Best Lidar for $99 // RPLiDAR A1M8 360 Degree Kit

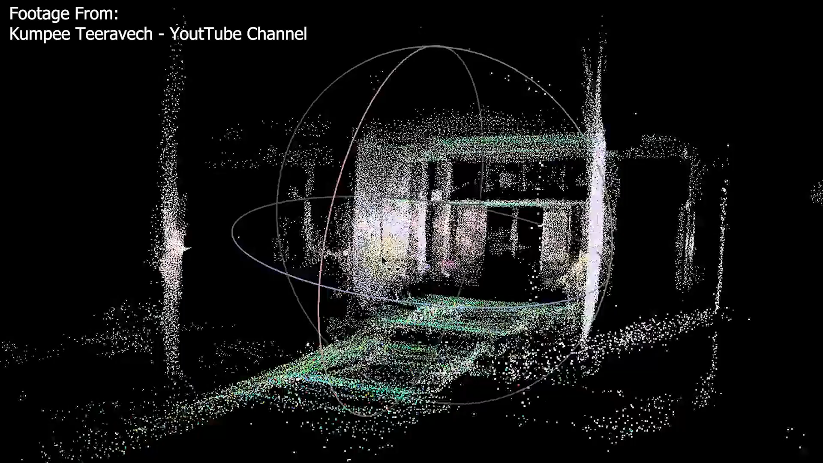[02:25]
get a lot more resolution if you're spinning faster you get a little bit less resolution so the build quality looks absolutely phenomenal and let's get this weight because it's weight i believe
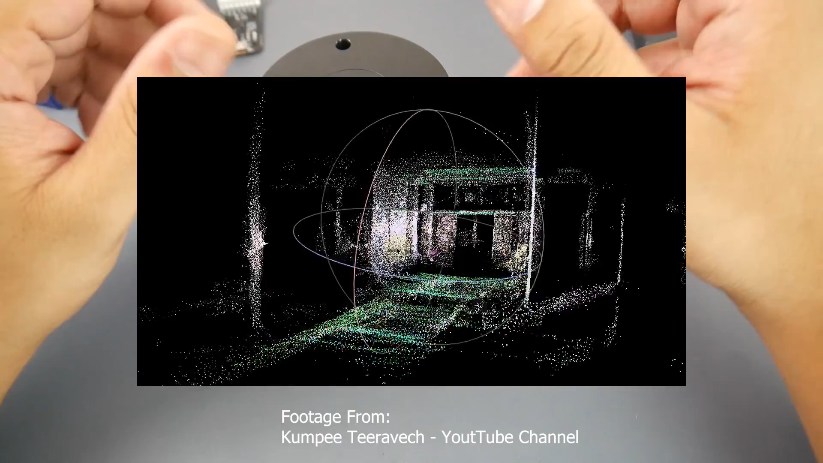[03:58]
anything all you would have to do is get yourself a servo program it and then you can have this
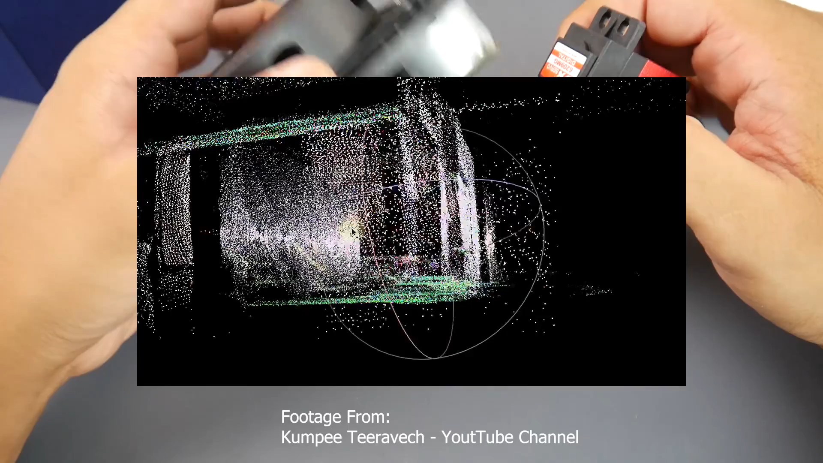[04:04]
spinning it around to however you want it's just it's going to be pretty crazy so you'll have a nicely 3d sampled image of the